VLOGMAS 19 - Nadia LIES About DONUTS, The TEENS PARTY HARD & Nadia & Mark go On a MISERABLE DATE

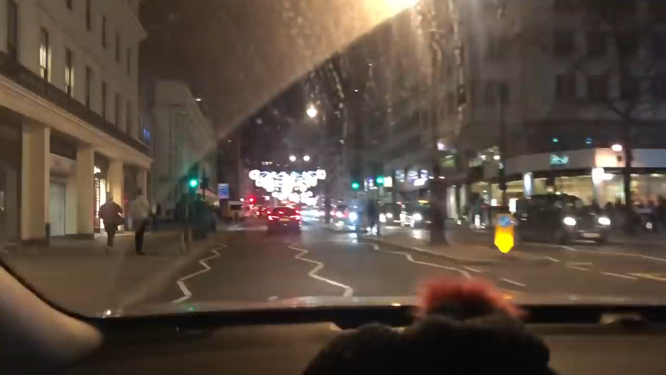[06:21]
I just want to show you. She's going these down lights. The Strand now, guys. These are quite nice. They don't look very good on here.